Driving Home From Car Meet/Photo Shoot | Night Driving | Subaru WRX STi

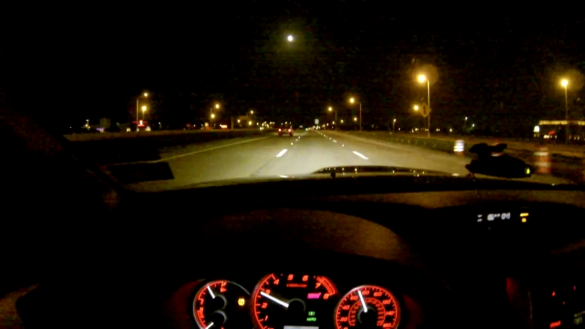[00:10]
this is so awesome yall sup dude im getting passed by everybody by the one that drives a freaking speed limit yeah
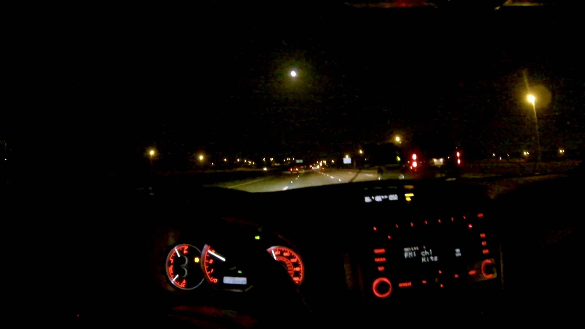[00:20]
whats up dude so yeah go ahead and turn this freaking radio down hey what's up dude you ain't no no no nope nope
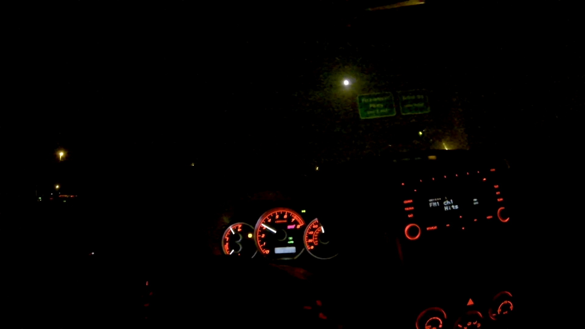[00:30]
you're not getting in front of me sorry sorry dude sucks coming back from a car meet and car shoot to this
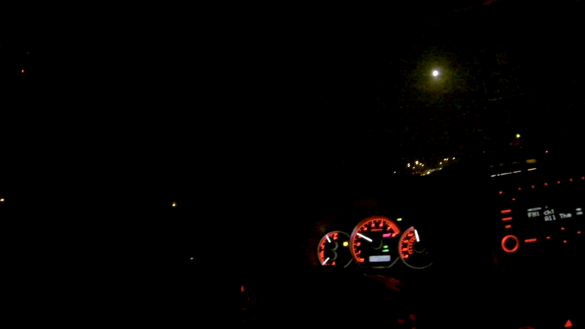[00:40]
highway sucks um and by the way i'm not like making up
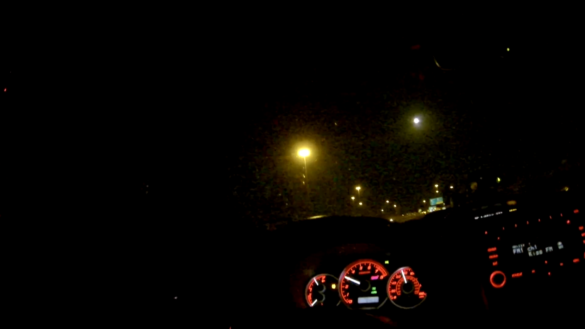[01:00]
back going to freaking dang speed limit miss um and i'm just chilling driving that was a huge freaking whatever that was in the road and i'm just driving um anyways had my car shot uh not shot like with a gun but like with a camera